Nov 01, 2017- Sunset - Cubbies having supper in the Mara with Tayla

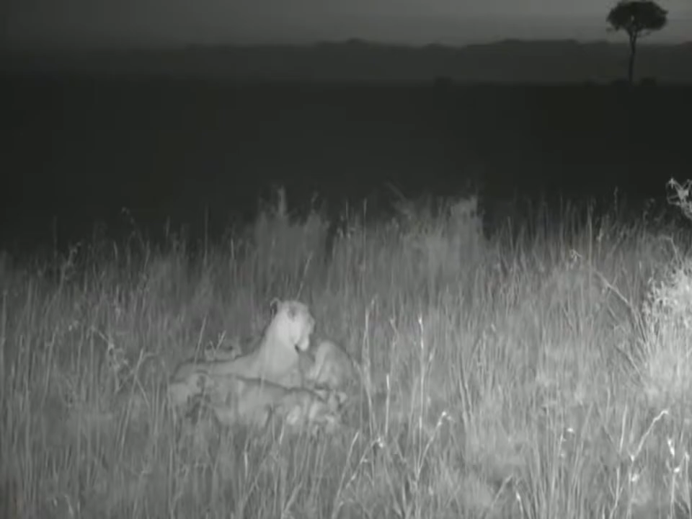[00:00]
So it was a very exciting scene The other little lines are just laying flat in the grass and then they jumped up at the excitement of seeing the adults I don't know where they've come from but have a little listen to the way that these cubs are suckling
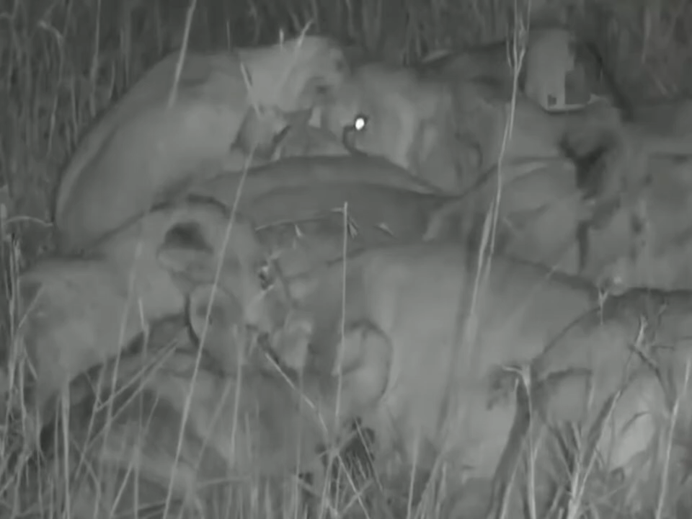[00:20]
Now Tristan says that he's absolutely flabbergasted that we've managed to find suckling cubs But have you ever heard lion cubs make such a noise when they suckle before those are hungry?